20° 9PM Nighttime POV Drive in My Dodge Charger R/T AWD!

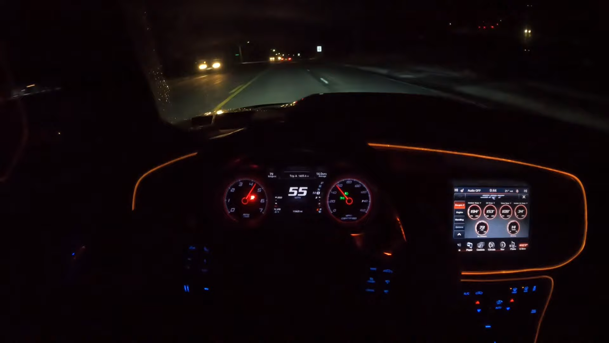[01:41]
You guys see how much better it sounds with the back seat opened? It sounds a lot better. Yeah. But it's 20 degrees outside and it's cold. Oh, that sounds great.
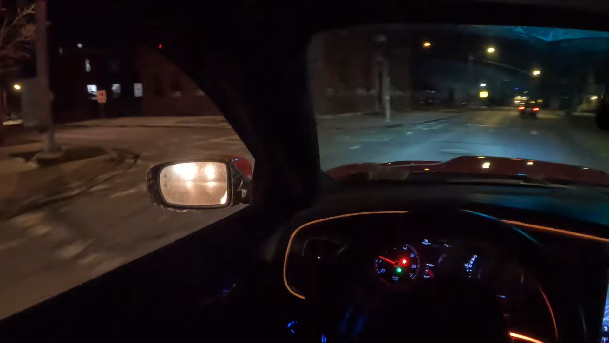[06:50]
Cut up in the town. No big trucks. Alright. It's popping just a little bit. We're gonna go on that road. Let's go. Let's go right.
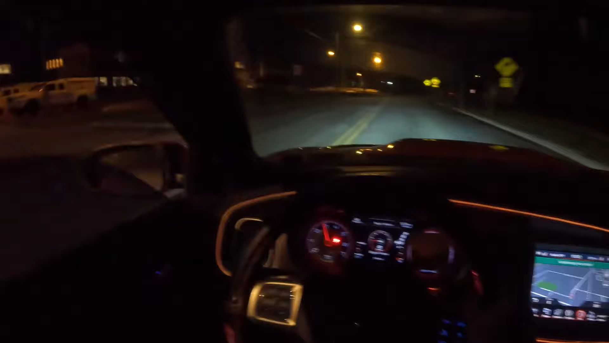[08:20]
Stop sign. Oh, it popped a little bit, dude, hell yeah. I was gonna do a little acceleration right here. Bumps.
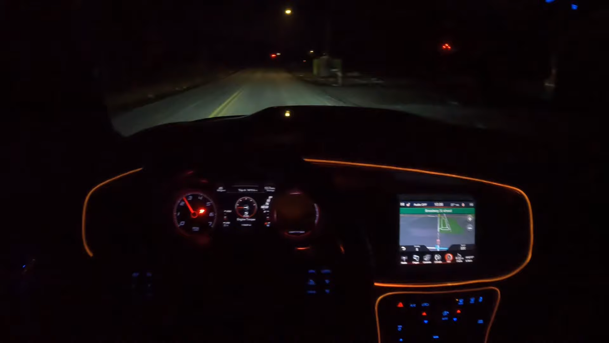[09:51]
Ah, come on. -20 degree POV drive in the middle of nowhere. Downshift again. So. Broadway, of course it is. We're gonna continue straight, I think, just for a little bit more.